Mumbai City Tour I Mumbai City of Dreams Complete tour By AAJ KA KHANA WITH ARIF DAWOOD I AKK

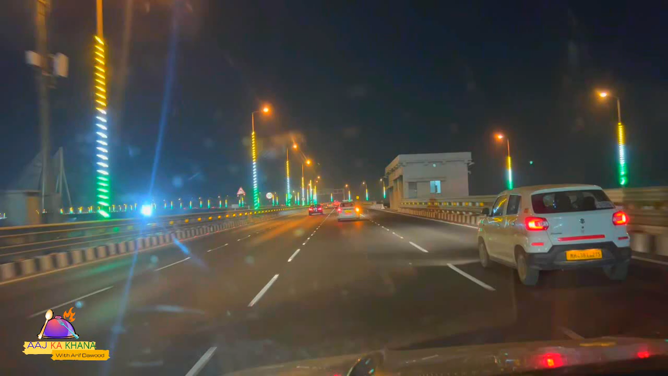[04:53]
से अब जहाँ से हम गुजर रहे हैं ये बैंड्रा वर्ली सी लिंक है, इससे पहले ट्रैफिक का बहुत बुरा निज़ाम था, बहुत प्रॉब्लम थी, ट्रैफिक बहुत लंबा चलता था, तो ये ओवर द सी समंदर के ऊपर एक सीलिंग बना है,